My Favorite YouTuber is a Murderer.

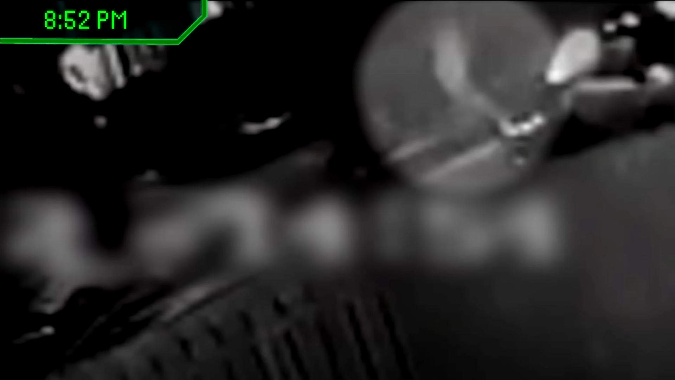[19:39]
now carrying a black duffel bag over his shoulder, once more heading towards Natalie's residence.